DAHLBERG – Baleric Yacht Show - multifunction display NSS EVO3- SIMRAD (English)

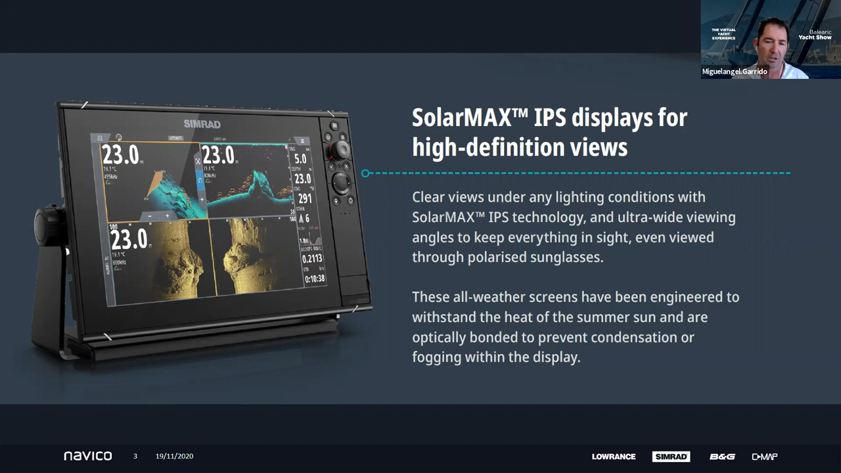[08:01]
you can trust in your data and you can see it, of course, we are increasing the safety on board. That is why we really, really, really forced to have one of the best screens in the market. Well, as I mentioned before, one of our target market is the sport fishing. So we have enhanced the sonar with built-in high-performance echo sonar. Actually, we can manage 1 kW chip
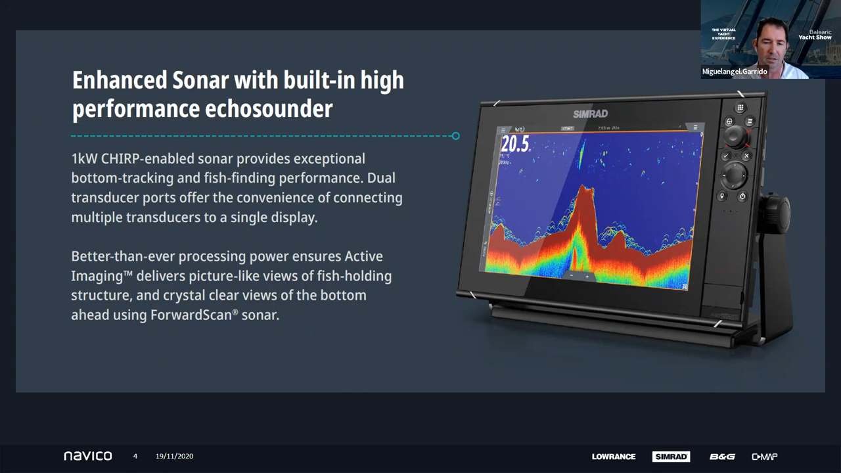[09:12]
you can sweat among the screens, you can see at the same time, and everything with crystal clear and in a smooth way, okay? This equipment has,
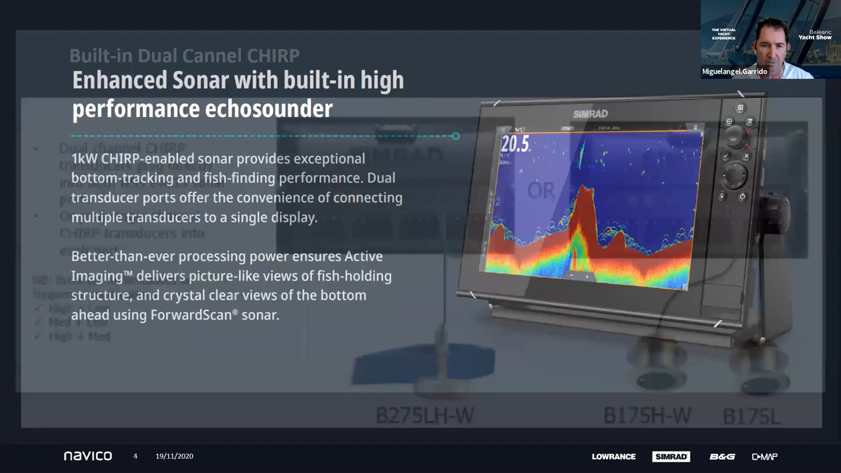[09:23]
This equipment has two inputs for the transducer, okay?
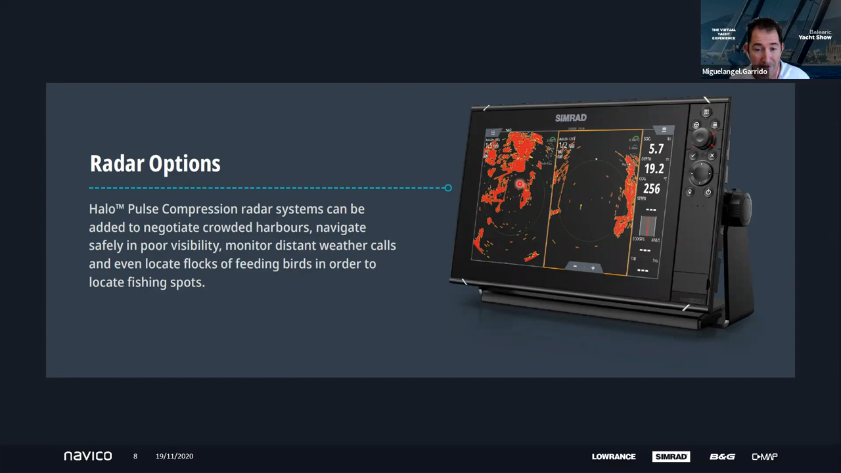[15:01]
because they are looking for the birds more than for the fish. I mean, it's some type of special, special type of fishing, some technique. They are following the birds, and when they say birds, they say, oh, we have a fish. Well, actually, what we can do is very much complex.
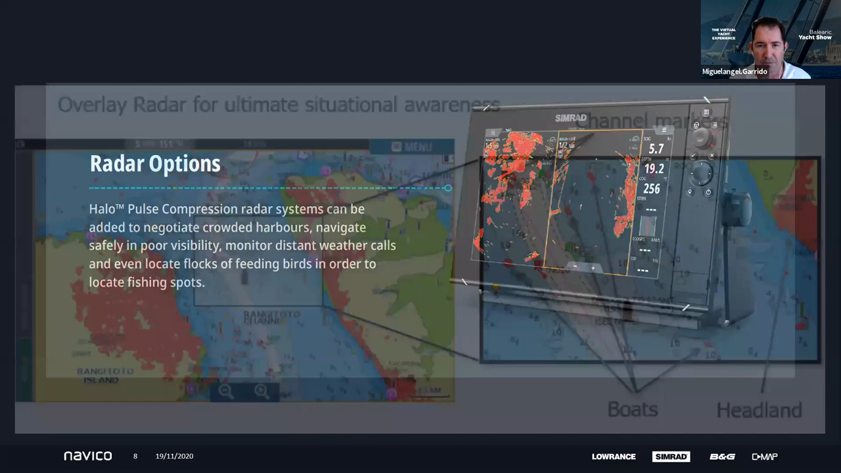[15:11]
Of course, you can overlay rather and chart just to, if you're sailing in a very complex area, you have channel marks, your boats, buoys, a lot of traffic, commercial traffic. Then, if you have to improve the safety, if you want to be sure what you're looking for, then you can overlay. Once again, very fast, very clear, very smooth.
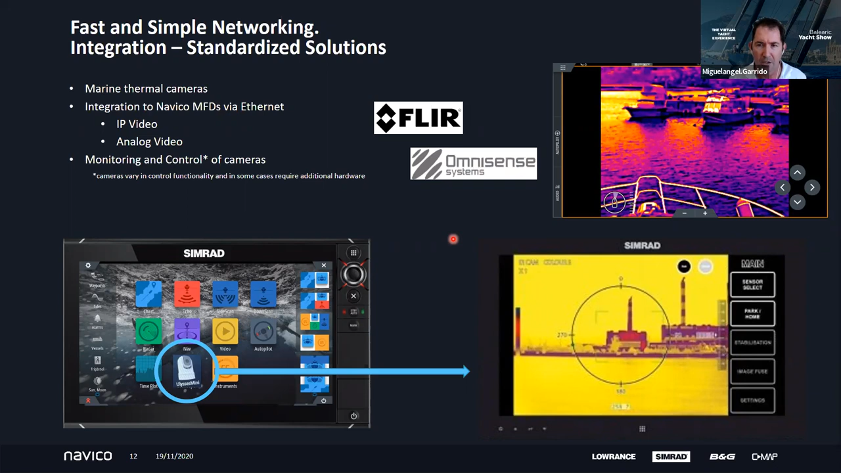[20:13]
like FLIR, Omnisense, which I'm sure that all of you know. For 10-bit is in a few models, but this, the number of models is increasing time and time to time. And of course, you can use some trip intelligence